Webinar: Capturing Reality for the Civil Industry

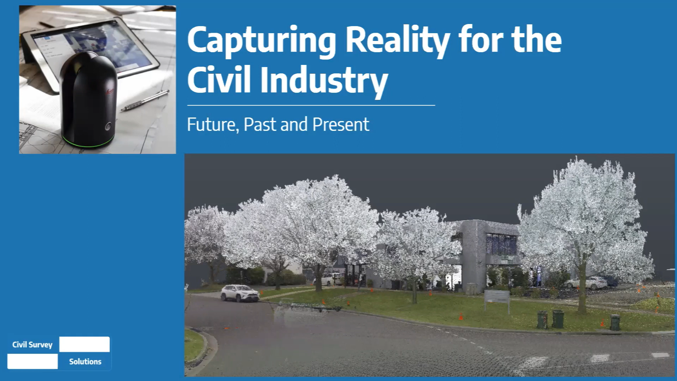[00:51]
there's a huge amount of use for across in the civil industry side, and we'll try and pull some of those out as we go. So point clouds being the obvious format that a lot of this reality capture gets processed in and viewed in. But we might talk around those as well. And I'm just looking for, there we go. That's much better. So I'm Matt Rumbelow.
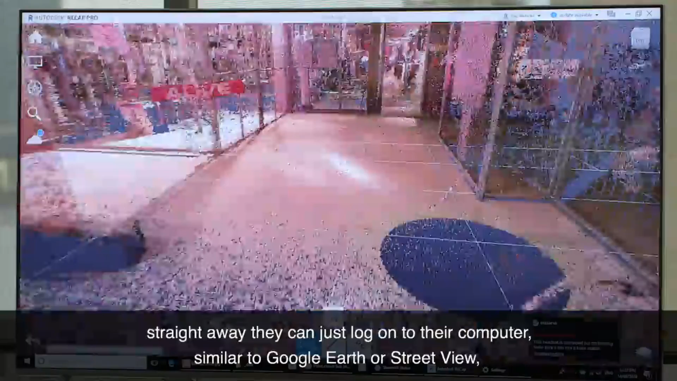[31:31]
Straight away, they can just log onto their computer, similar to Google Earth or Street View,
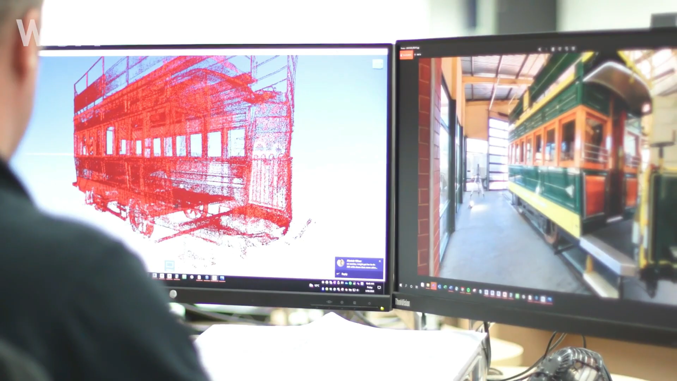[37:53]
With our scanner, it's within 2 or 3 millimetres, and you're never going to get it wrong.
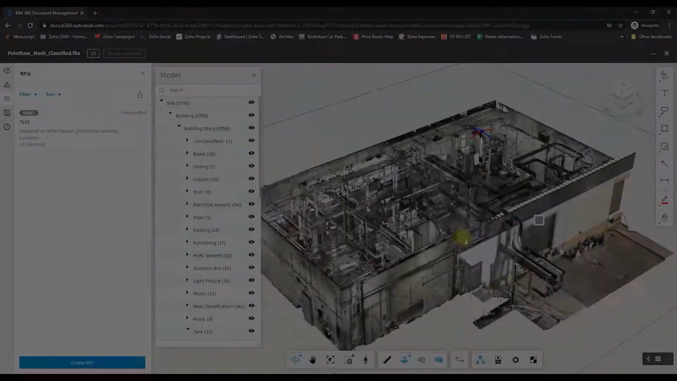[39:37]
you'll see from the an RTC, that's great. You'll see there's a scan, but what it's actually doing is encapsulating it with a mesh,
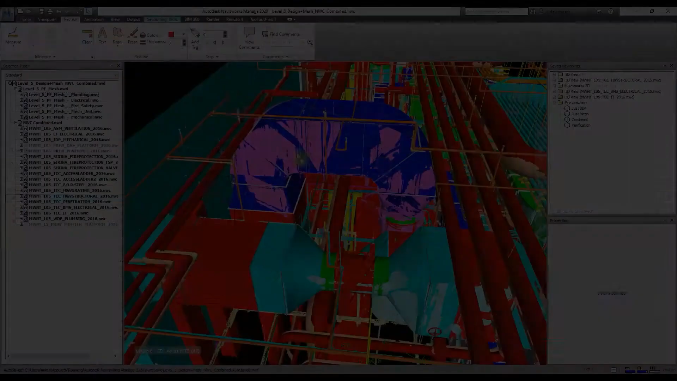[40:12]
But it's about creating simple, quick geometry, because not everyone can understand the point clouds.
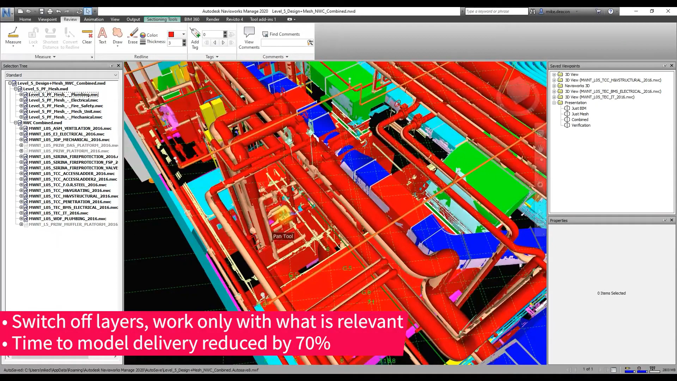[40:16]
Sometimes, especially classification of point cloud is a pain.
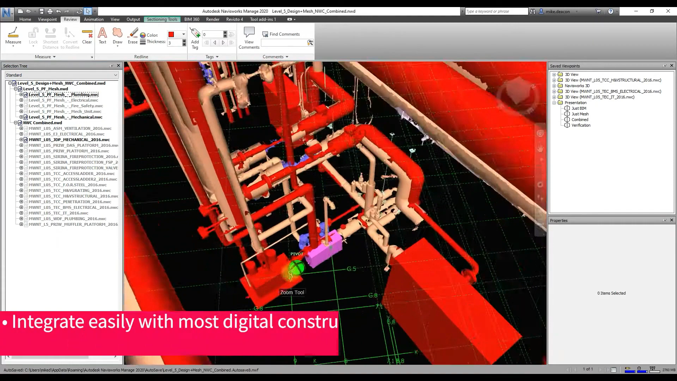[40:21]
So to really go through and classify all your pipe work so that they can be
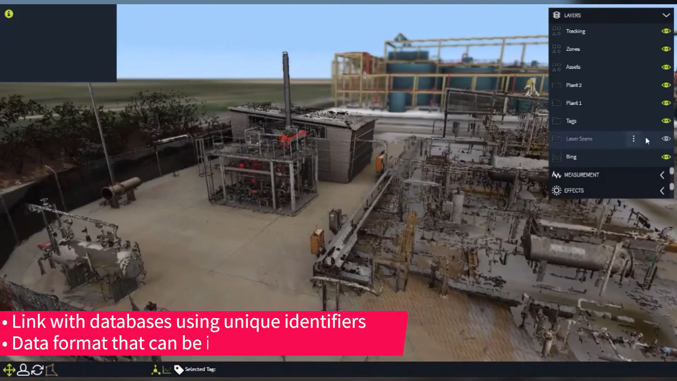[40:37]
which is a good step, at least for understanding landform,